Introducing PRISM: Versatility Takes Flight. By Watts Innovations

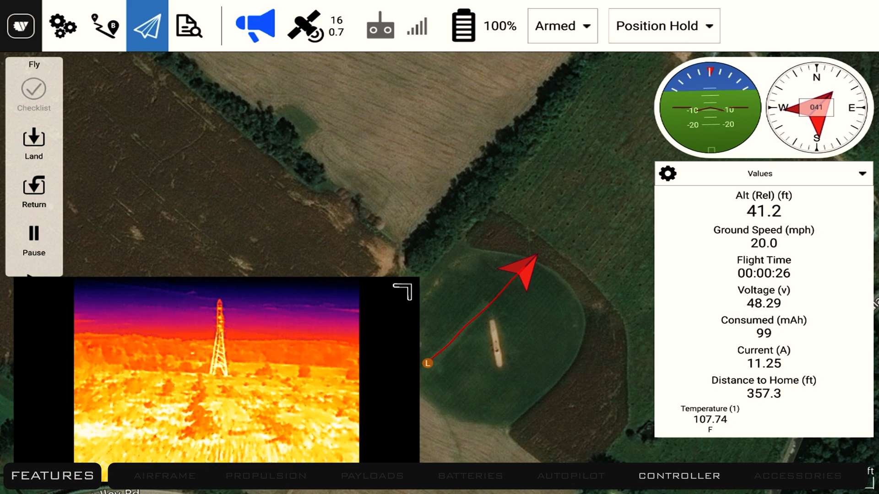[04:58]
display flight-critical aircraft information, create automated waypoint missions, adjust vehicle settings, and so much more.
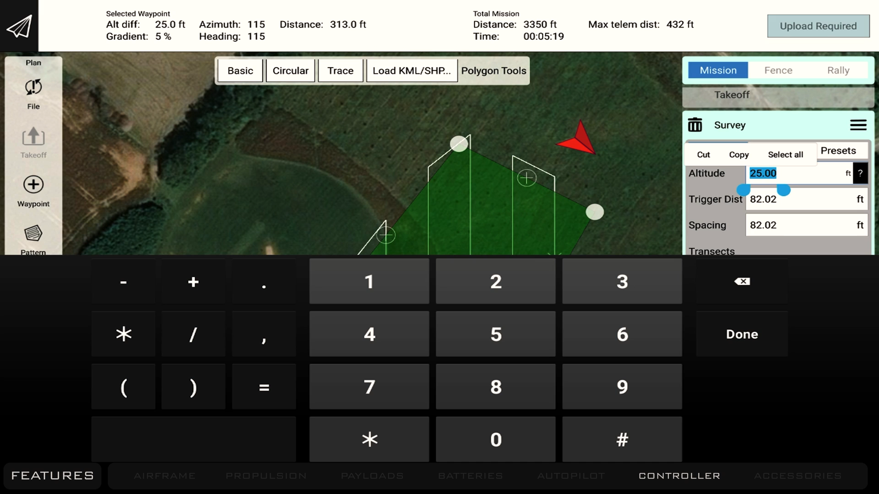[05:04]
This allows pilots to fly both manually as well as autonomously with ease.
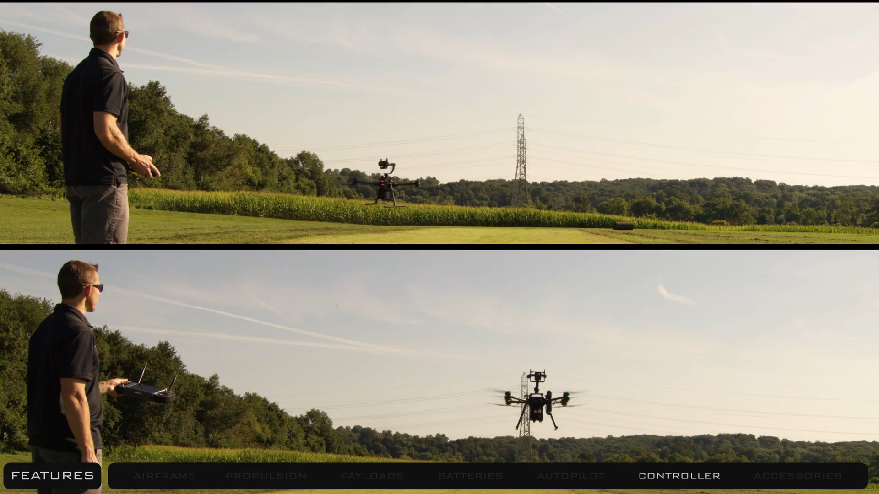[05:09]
With the push of a button,
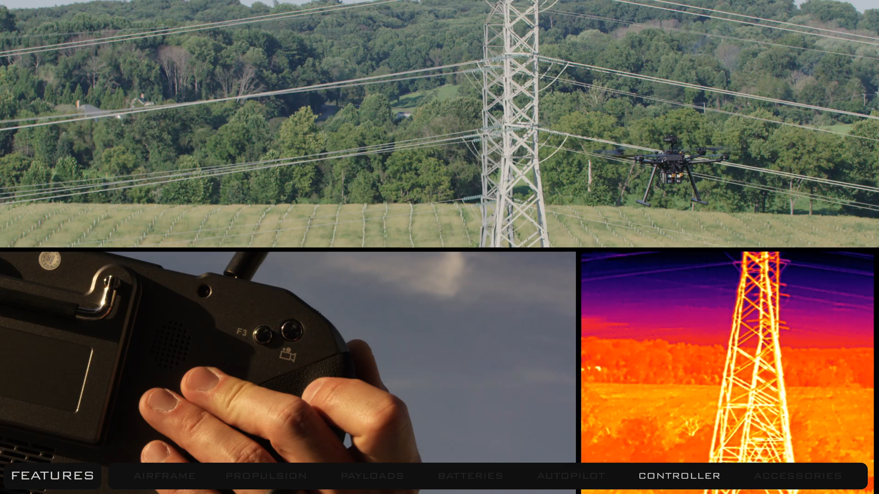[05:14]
users can even toggle between the FPV video and a secondary auxiliary video source.